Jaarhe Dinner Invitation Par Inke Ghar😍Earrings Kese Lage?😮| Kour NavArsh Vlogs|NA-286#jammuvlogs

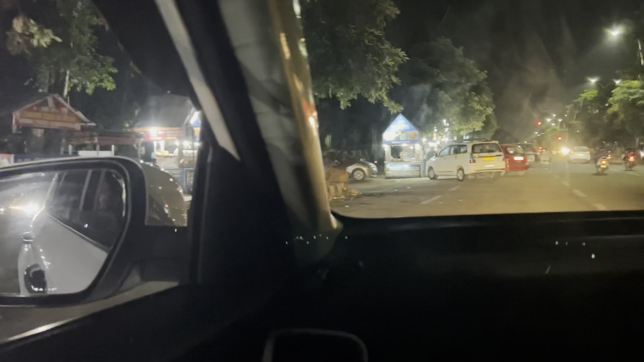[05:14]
और यहाँ पे आप देख रहे हो यहाँ पे जगह भी नहीं होती है गाड़ी खड़े करने की और आज काफी स्पेस है तो रीजन आपको पता है।
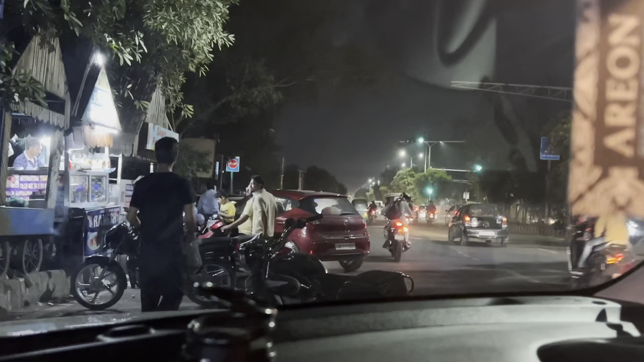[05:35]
फिर जो लास्ट मोड़ की लाइट्स आती हैं एंड इसके साथ ये जो स्टॉल्स लगे होते हैं स्ट्रीट फूड तो ये है स्टॉल का नाम।